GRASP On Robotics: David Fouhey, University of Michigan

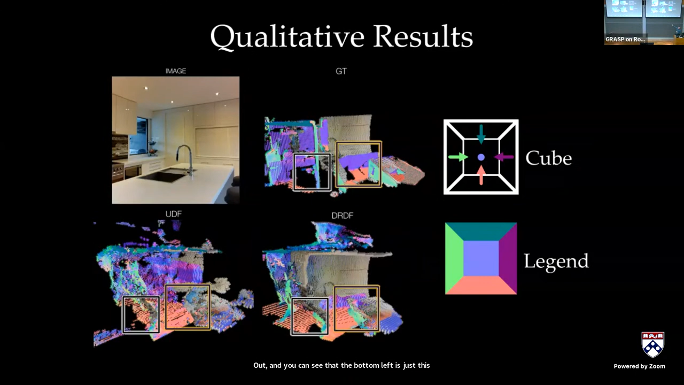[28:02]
And we're really unable to successfully get unsigned distance functions to train on these scenes and produce reconstructions. And the bottom left is just very, very difficult and just doesn't produce good results. But by making these two small changes of predicting along array as opposed to the scene and doing this signing essentially the distance function, you can actually produce much better results. And these are the only changes between the methods. The other thing I want to point out, because Nilesh did a lot of hard work, the baselines in this work are extremely extensively tuned. We actually did much better. We sort of tried to improve upon all the other techniques in the literature,
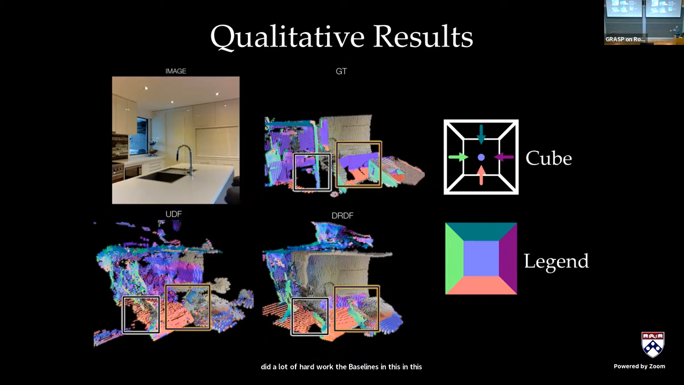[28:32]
and we tried for every single technique, we tried multiple ways of producing the surfaces. And it's still very, very tricky. Okay, so I'll just show some quantitative results. So I don't want to just show pictures.